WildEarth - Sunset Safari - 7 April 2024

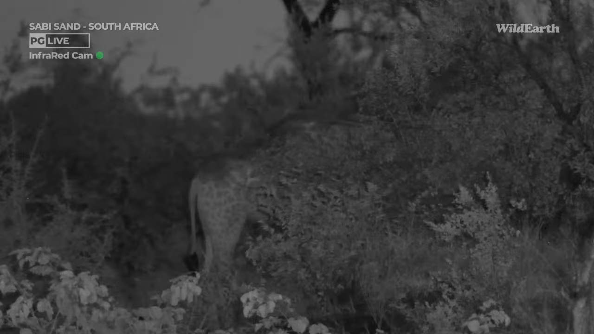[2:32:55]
A giraffe walking or running is very graceful.
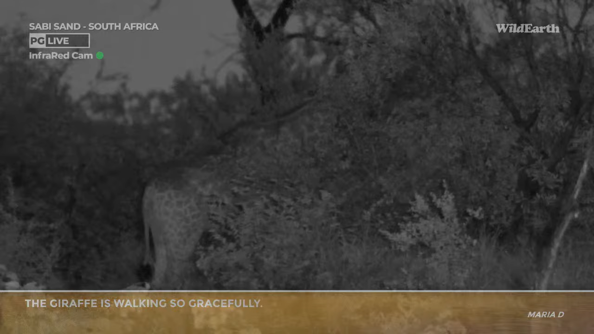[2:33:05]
They really are spectacularly graceful, possibly the most graceful out here. Not the most athletic, but definitely the most graceful. They're not athletic because the design just simply doesn't allow for it. And I've made mention fairly frequently of late of how it's possible for these predators to take prey that are heavier than them.
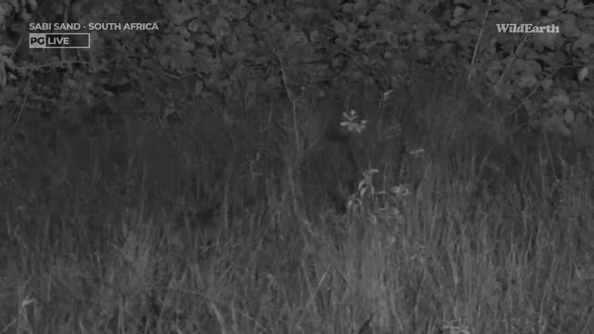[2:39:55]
Here is a here's a piece of grass, behind which is a white-tailed mongoose. It's literally just stepped behind that piece of grass, and it's quite relaxed. Let me go forward a bit, BK, and let's see it again.
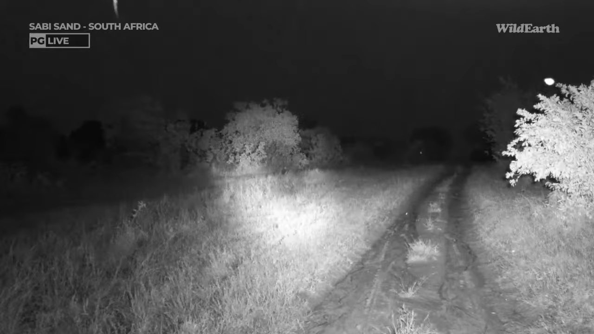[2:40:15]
Can you see where it went? In there. Shall I stop here? Say when. Jarrett thinks he's got it.
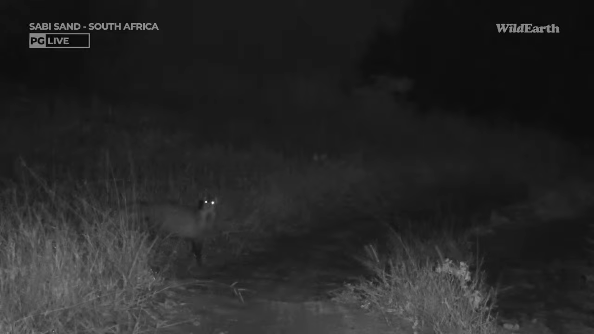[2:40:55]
It was standing up. It's trying to smell us. BK, did you put on some interesting aftershave? Well, you can see why it's called a... Oh, dear. It's doing some anal pasting. You can see why it's called a white-tailed mongoose.
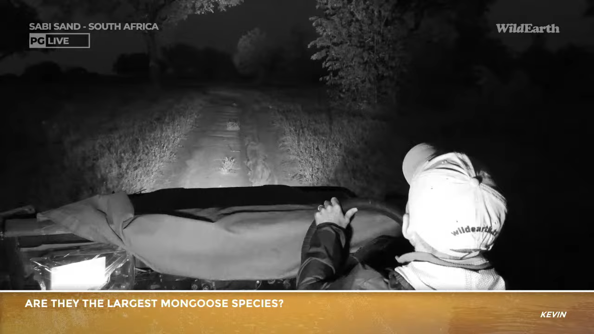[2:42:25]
Are they the largest? I think they might be, you know. I can't think of a bigger one.
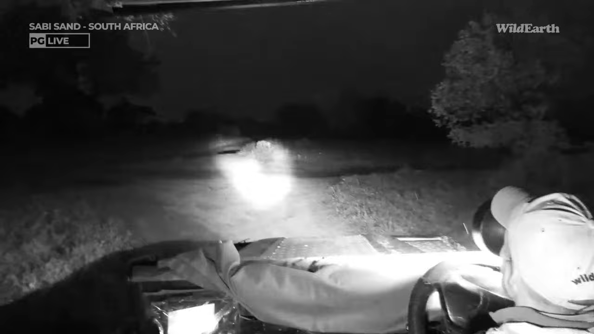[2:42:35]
Oh, there's your... No, that's water. Never mind. Did you see it running? There it is.
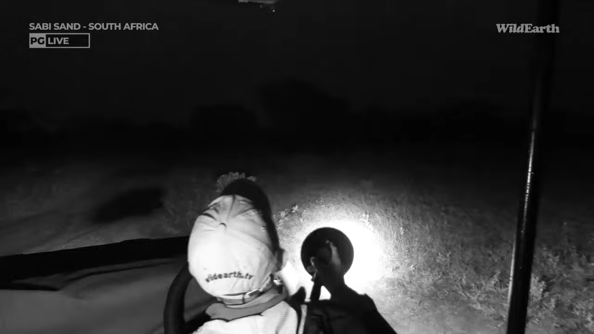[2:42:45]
You see it there? Running at high speed. There it is. Ooh, maybe it's chasing something. Maybe it's found a rot. Yes, it's found something to eat.
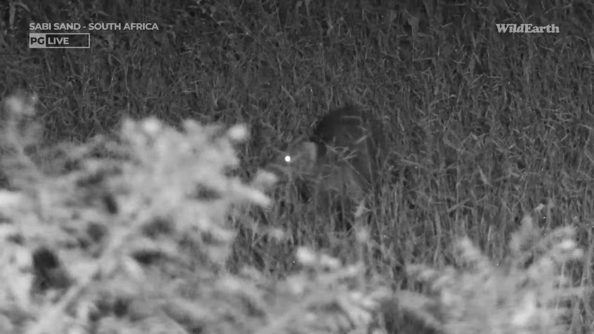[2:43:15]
Show us. I don't think it's a rodent. I think it's probably smaller. It may be a little emergence of beetles that have come out because the ground is a bit softer.
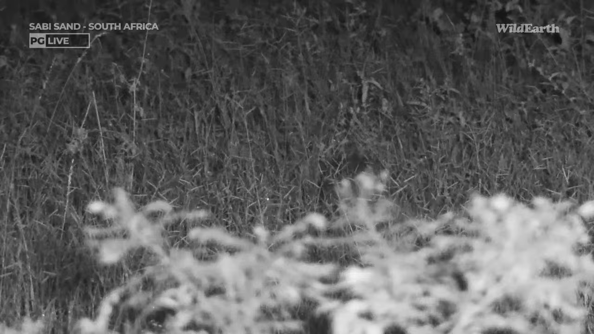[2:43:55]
This is very cool. Welcome back to those of you who have just rejoined us. We are sitting with our mangusta, who has found an emergence, I think, of some sort of invertebrate on this patch of grass and sand. And is enjoying a Sunday evening feast.
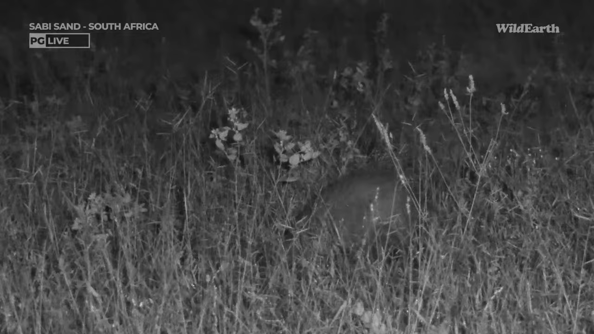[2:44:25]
Yum, yum. And Jarrett just confirming that he thinks that the white-tailed, or not he thinks, I'm pretty sure he's just looked it up, that the white-tailed mongoose, who's just anal pasted there, is the biggest mongoose, followed by the Egyptian mongoose, which we don't get here. Guess where the Egyptian mongoose is found, BK? Sounds like Egypt. Yes, it is.
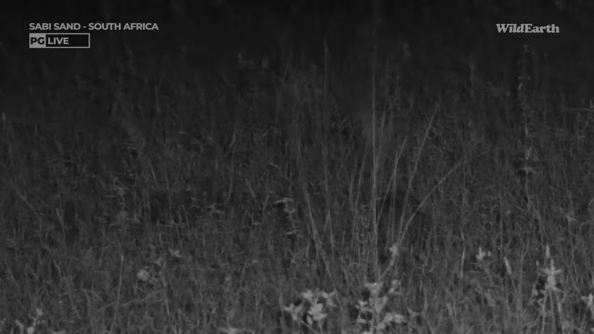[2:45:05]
Yeah, among other places, but certainly to be found on the Nile. How did you know? You've been studying, have you? Lately. Yeah. Good man. I think let's just keep watching this little one for a while. How far away do you reckon it is now? Do you want to go a bit closer? I think it's quite relaxed at the moment. So we'll just go to the other side of this puddle.
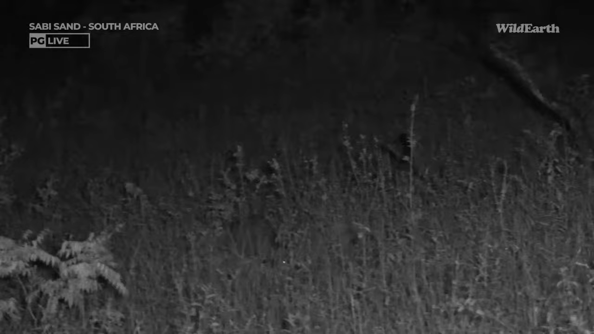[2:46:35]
frogs, if it can find them. Could have found a couple of frogs coming out of the sand. Rodents, if it can catch them. Now, there's definitely some emergence going on here in the sand. It is very tasty and exciting to the white-tailed mangusta.
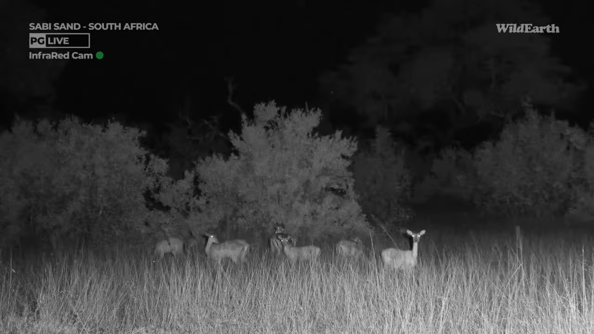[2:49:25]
Very nice. So a meso carnivore, for those of you who are wondering, that's not what those impala are.
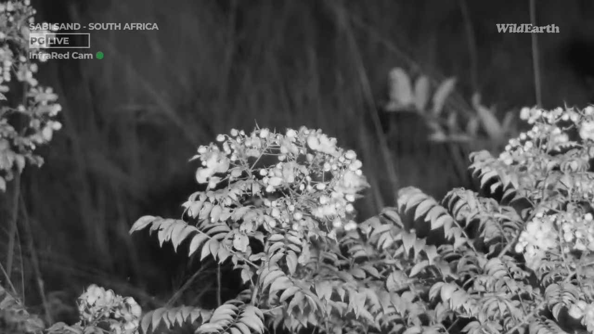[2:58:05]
Well, I think we're going to have to come out of infrared quickly, Jarrett, if you don't mind, so that we can get some colour because they're bright yellow. And Judy H., I'm just wondering if she sent me